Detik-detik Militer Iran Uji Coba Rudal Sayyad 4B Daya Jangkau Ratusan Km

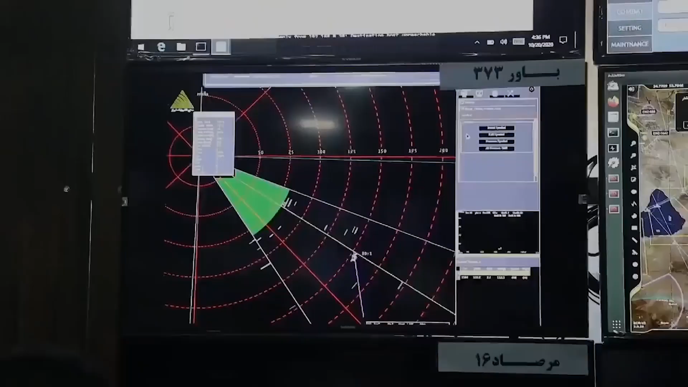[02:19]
350 menjadi 450 km dan jangkauan kontak radar meningkat dari